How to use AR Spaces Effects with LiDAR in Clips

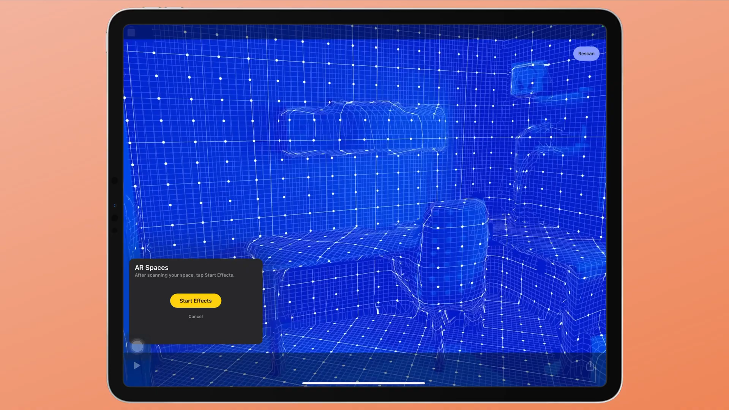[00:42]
and it will define floors to walls and flat surfaces so now you have to it's like a coloring book you have to color in the whole space so
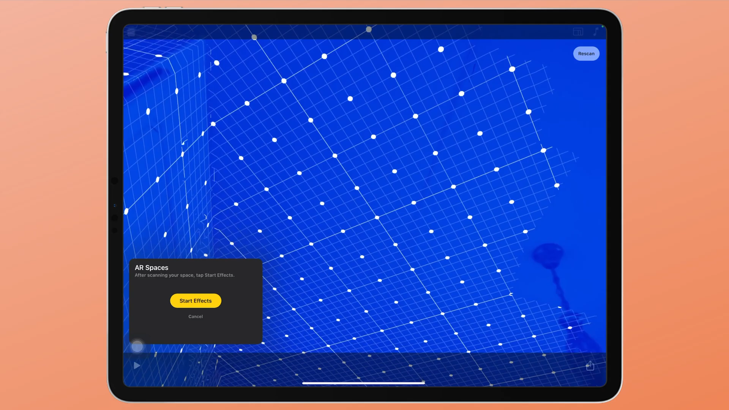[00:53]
just move it around and get all those places like for behind
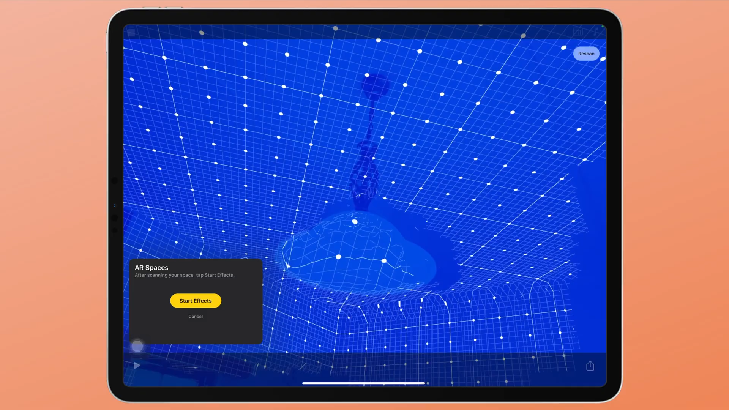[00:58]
an object and let's go under the
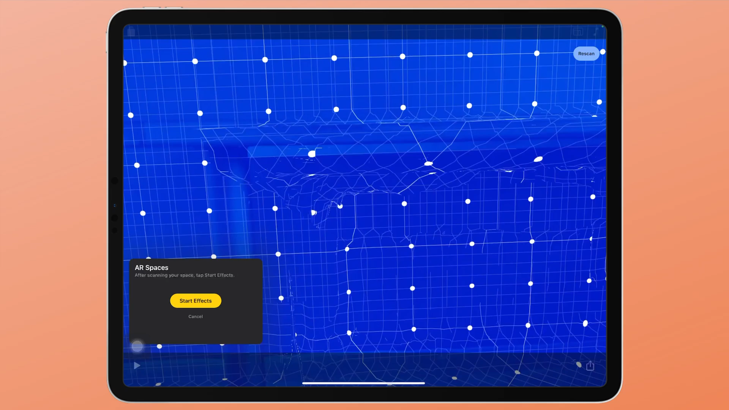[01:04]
table as
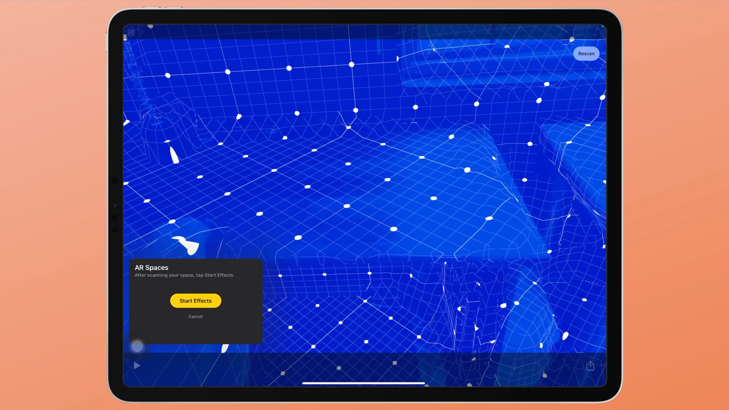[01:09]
you can see it is defining every space this
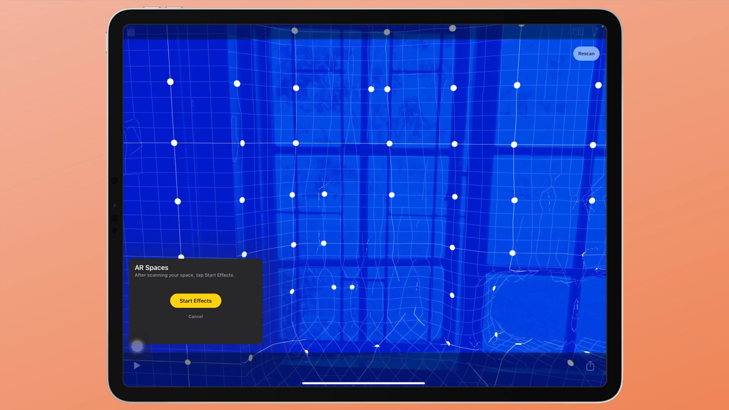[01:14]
feature will work during the day and night because it's not using your camera it is using the LiDAR scanner
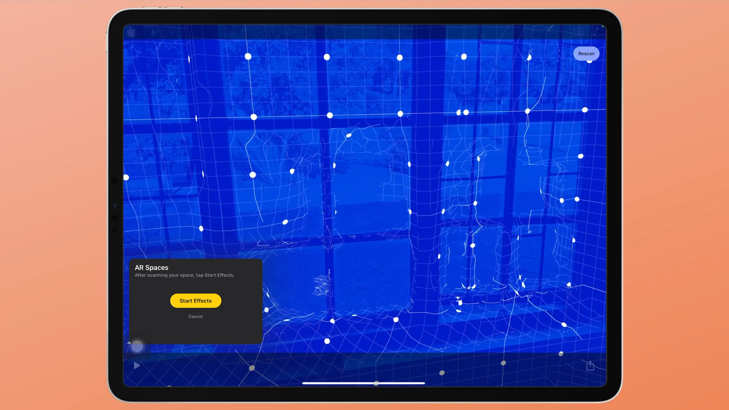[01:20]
so this color in this part let's go
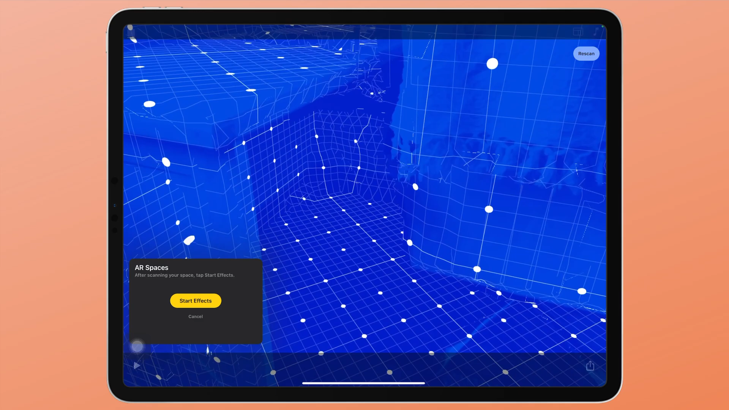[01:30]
behind and the side color in the last bit